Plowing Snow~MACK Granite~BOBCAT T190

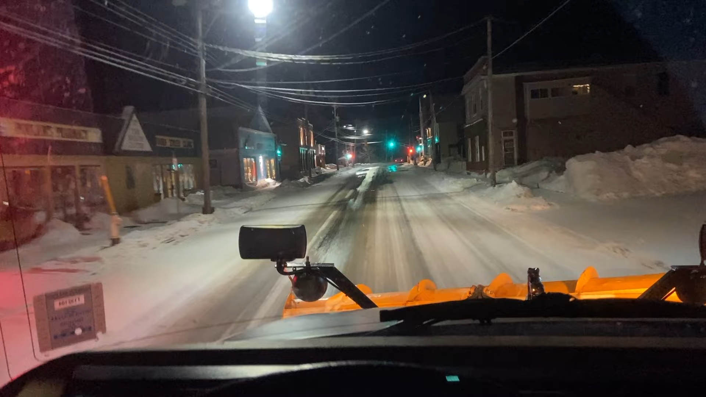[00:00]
5:30 a.m. I'm just heading out to do a little bit of plowing and mostly salt.